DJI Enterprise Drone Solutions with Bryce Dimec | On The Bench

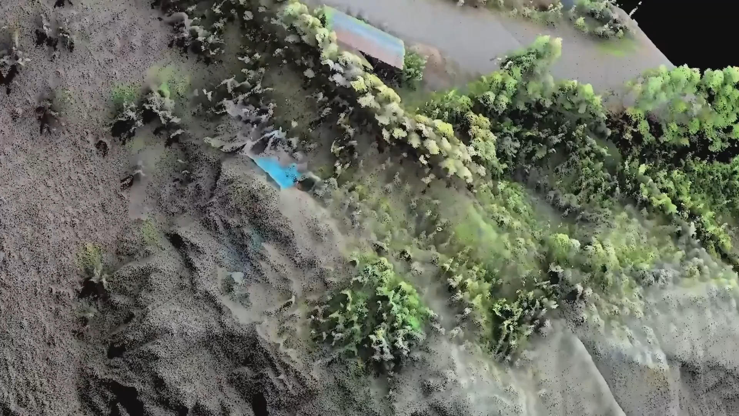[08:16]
In saying that as well, it is highly efficient.
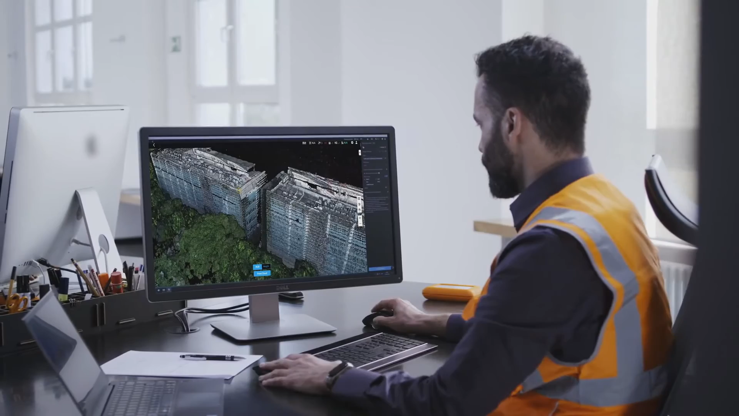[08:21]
We are able to capture up to a two-square-kilometer area in a single flight with accuracies in the vertical of five centimeters and the horizontal of 10 centimeters.